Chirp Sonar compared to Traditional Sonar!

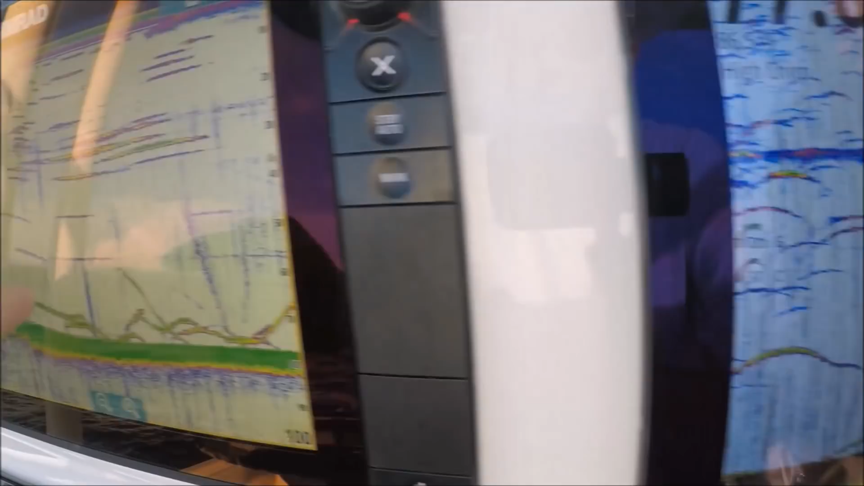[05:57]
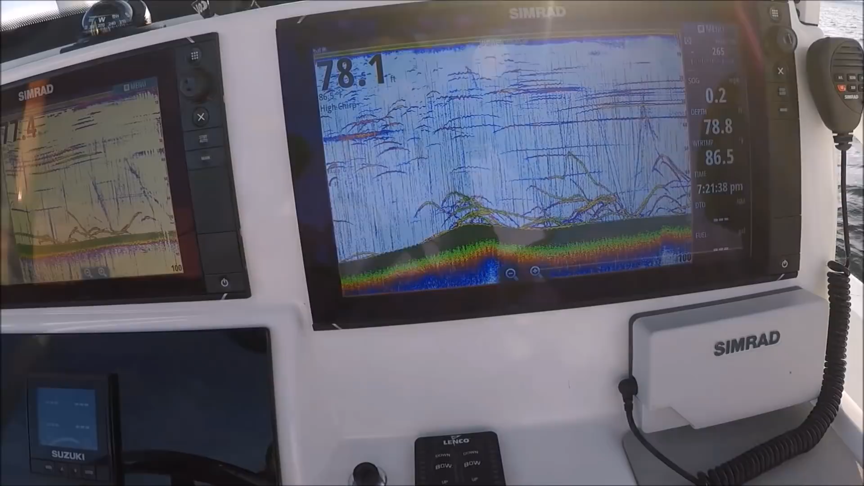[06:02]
he's buttoned up he's on the old one foot
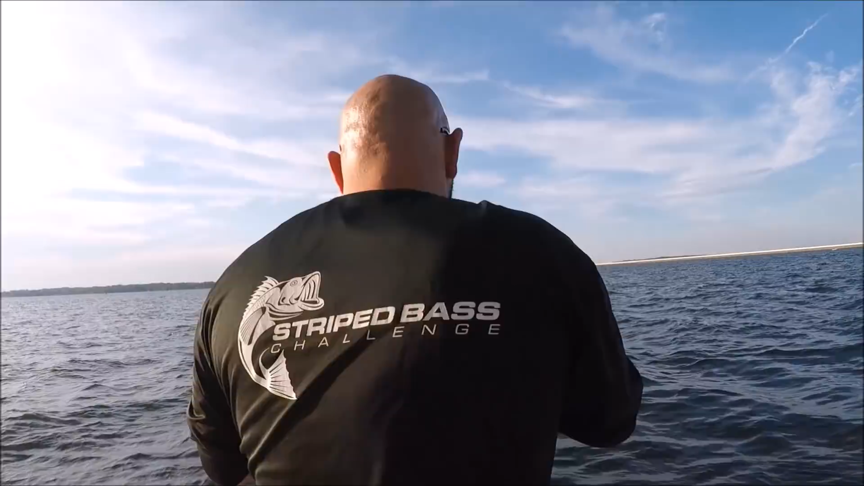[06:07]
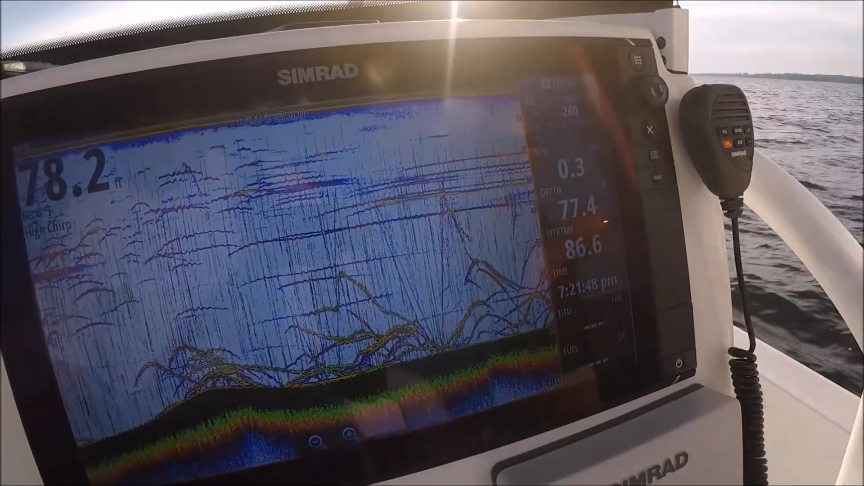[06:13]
oh oh no oh that was his brother following him
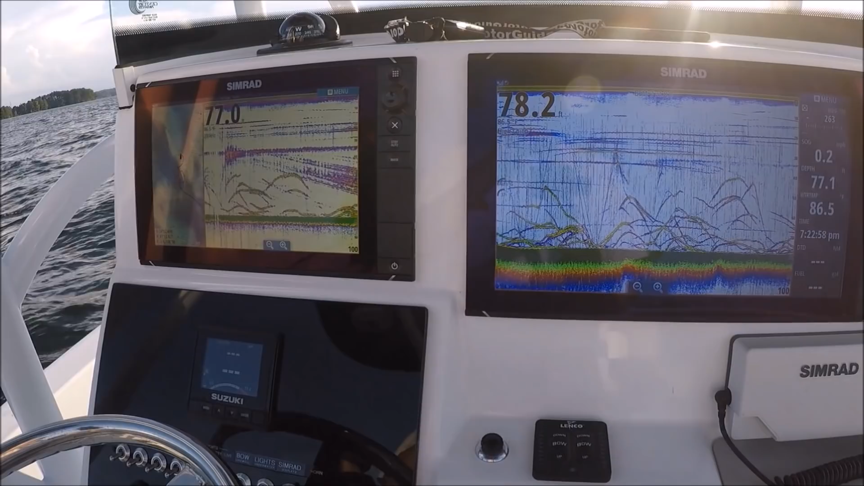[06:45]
all right let's see what the lower frequencies look if we're going to compare apples to apples on everything let's see 50
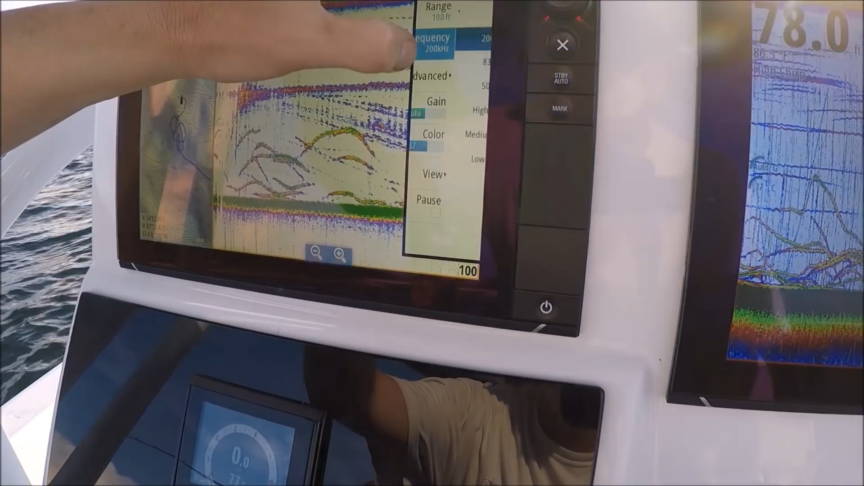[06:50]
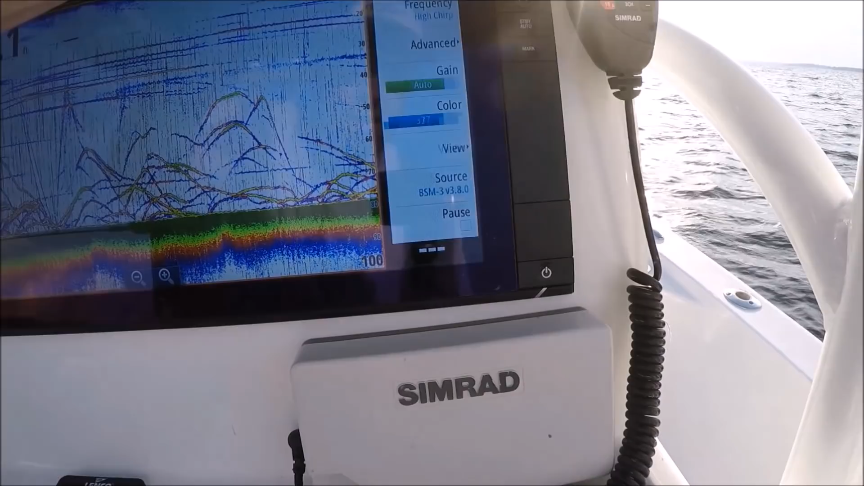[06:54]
and 50.
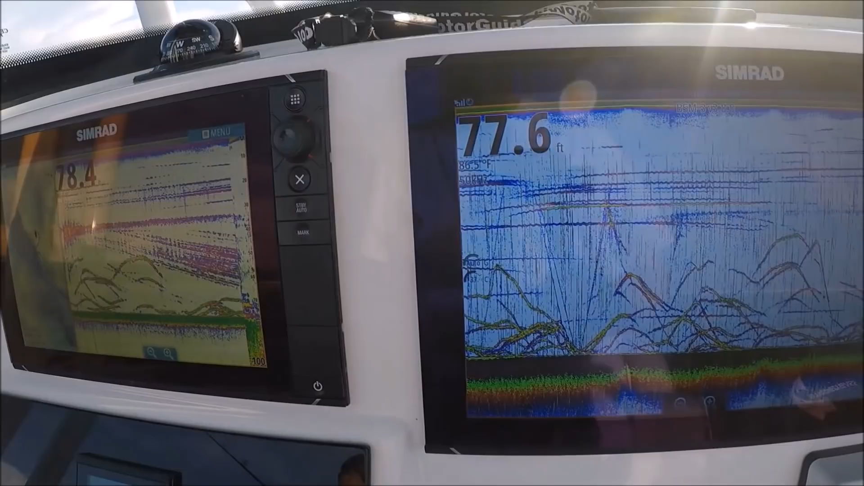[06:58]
single frequency for both it's typically for deeper water but it gives you a wider tone as well
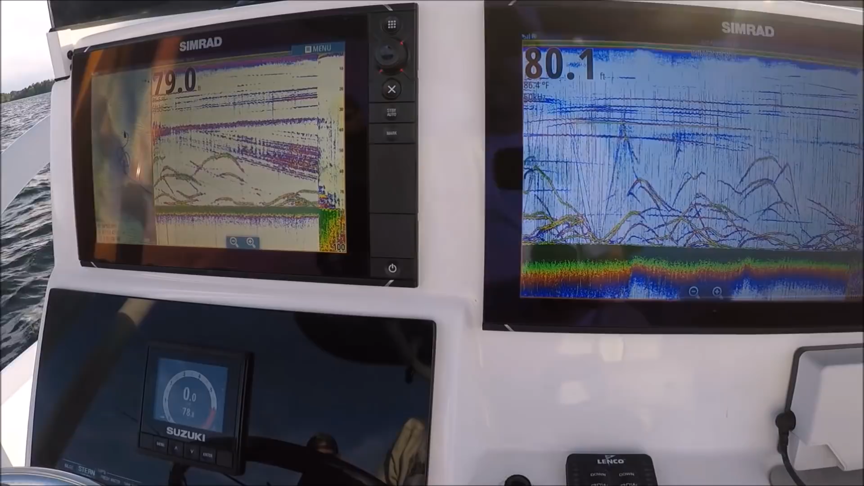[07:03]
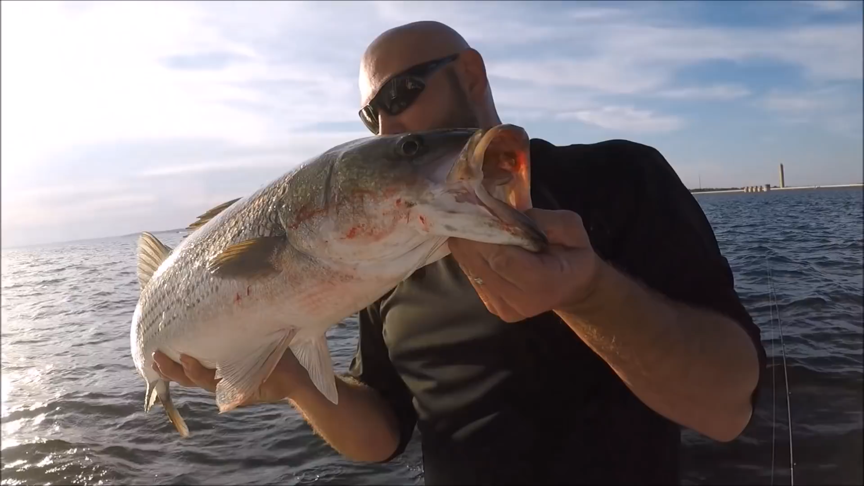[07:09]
it's a good fish brother so here you go 50 kilohertz on the fp 66 is showing me nothing at all
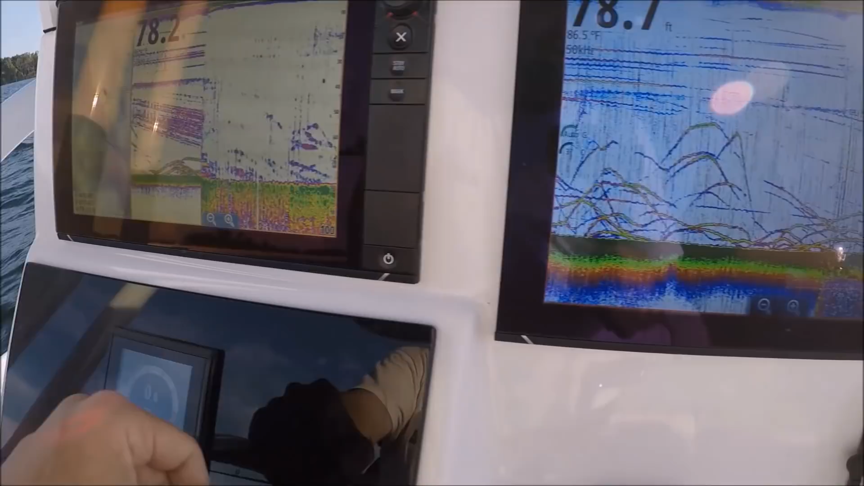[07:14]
and the 275 trip transducers even set single frequency is really kicking the big difference
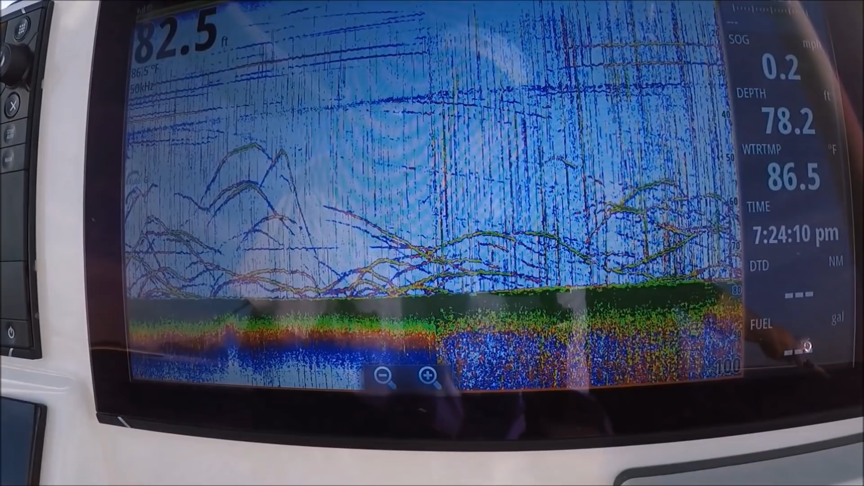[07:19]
On screen: water 86.5°F
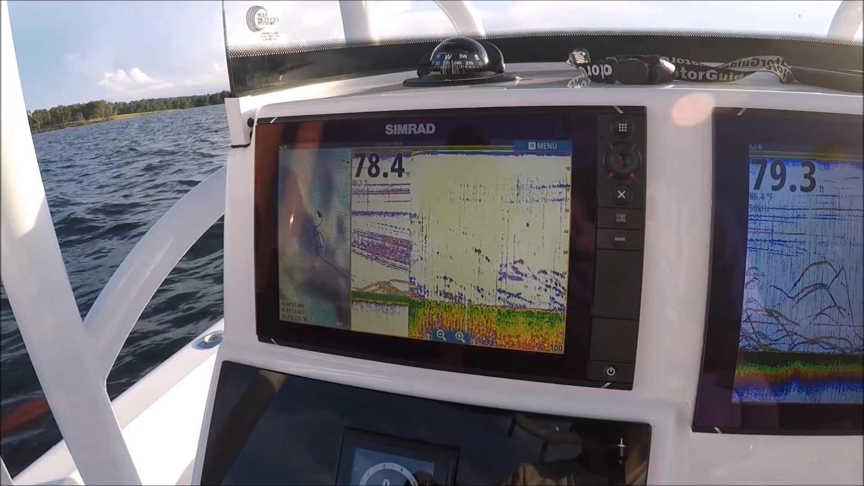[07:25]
wow what a difference oh wow big difference right it's horrible 50 it's terrible that